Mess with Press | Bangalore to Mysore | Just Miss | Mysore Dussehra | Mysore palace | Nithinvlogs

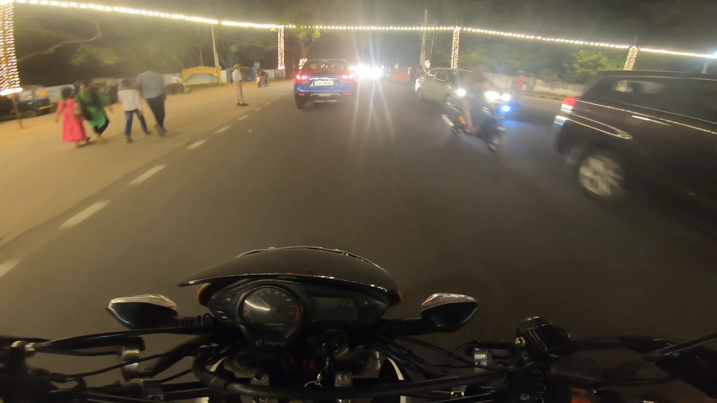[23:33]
ನಾನೊಂದು ಸ್ವಲ್ಪ ಮುಂದೆ ಹೋದ್ರೆ ಸಾಕು ಸ್ವಯ್ ಅಂತ ಹಿಂದೆ ಬಂದ್ಬಿಡ್ತಾನೆ ನೋಡು ಓಲ್ಟ್ ಆಗಿ ಮಾಡ್ಕೊಂಡು
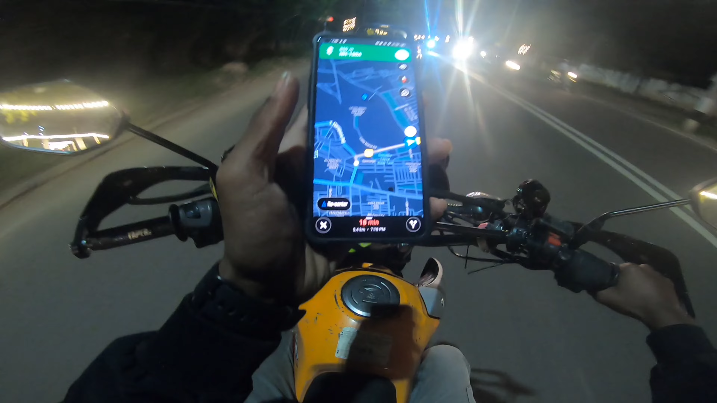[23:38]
ಹೆಂಗೆ ಬರ್ತಾವ್ ನೋಡು ಎಂಬ ದೇವ್ರ ಅದು ಅಷ್ಟಕ್ಕೂ ಅವನು ಹೊಸ ಗಾಡಿ ಬೇರೆ
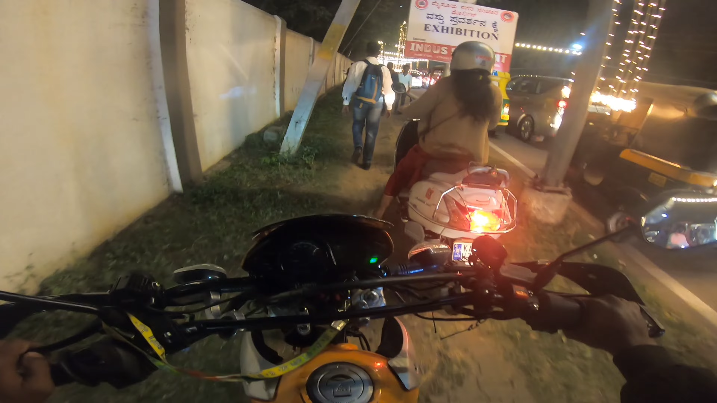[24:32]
ವಾವ್ ಏನು ಲೈಟಿಂಗ್ ಗುರು ಪ್ರಾಮಿಸ್ಗೆ ಯಪ್ಪ ಯಪ್ಪ ಯಪ್ಪ ಯಪ್ಪ ಲೇ
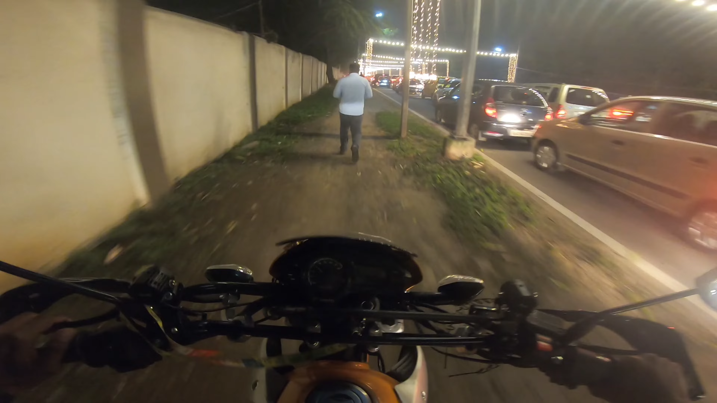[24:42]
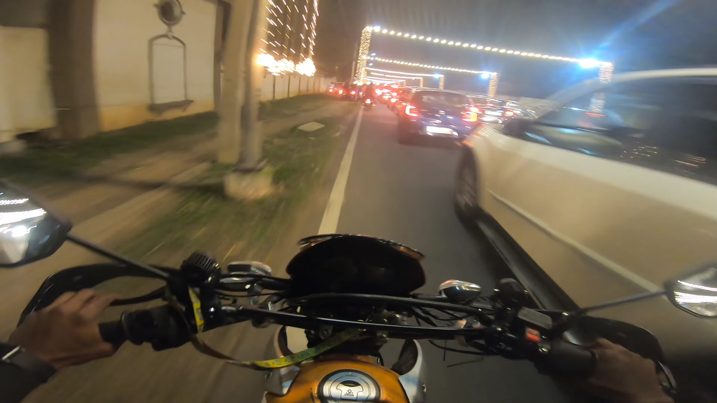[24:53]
ಯಾವಾಯ ಅವಾಯ ಅವಾಯ ಎಲ್ಲಿ ನೋಡಿದ್ರು ಲೈಟ್ ಲೈಟಾಗಿ ಐತಲ್ಲ ಹೆಡ್ಲೈಟೇ ಬೇಡವಾ